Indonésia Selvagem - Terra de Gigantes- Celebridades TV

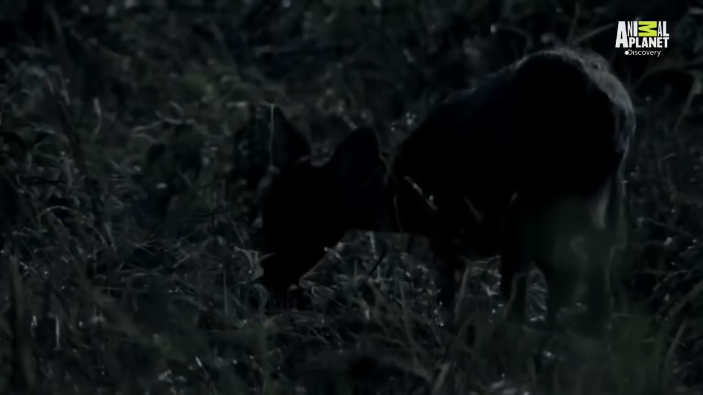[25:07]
Movimentando-se Silenciosamente Ela persegue Esse veado porco Pastando na selva
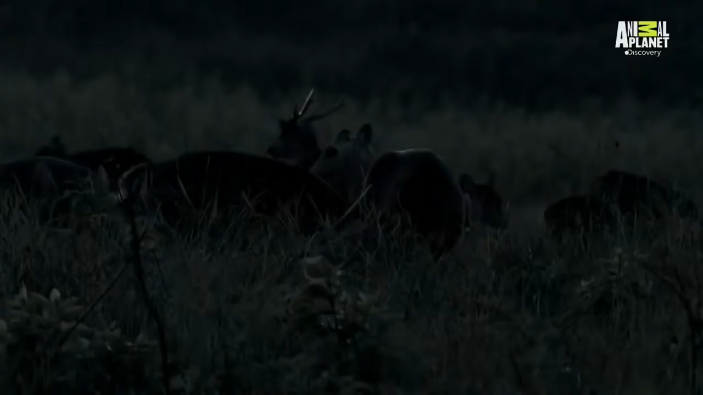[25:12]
Nesta hora da noite Os veados Devem permanecer Atentos
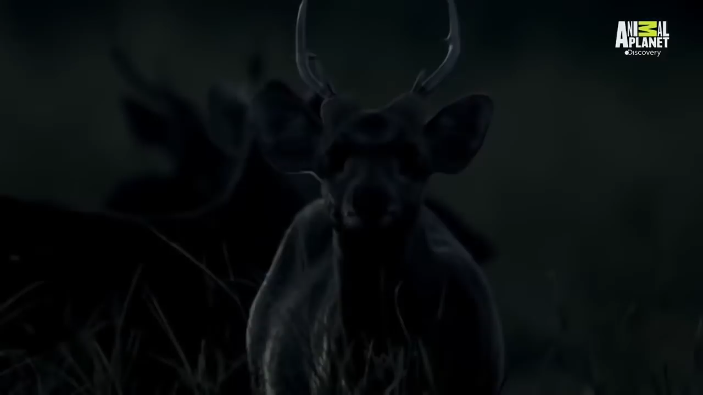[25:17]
Por experiência Eles sabem Que a floresta Está repleta De predadores
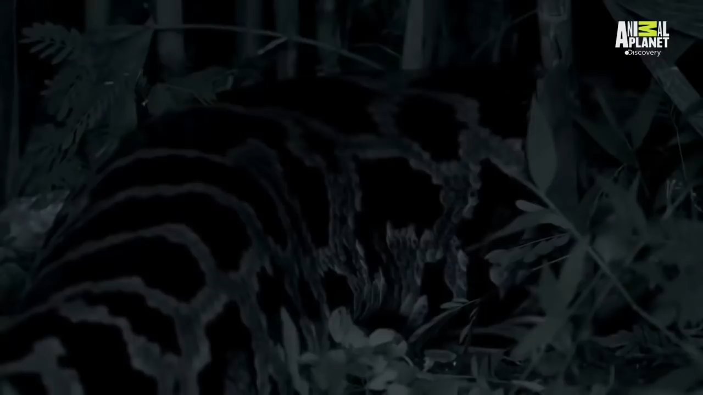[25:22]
Mas com sua Incrível camuflagem Essa cobra gigantesca Está quase perto O bastante Para atacar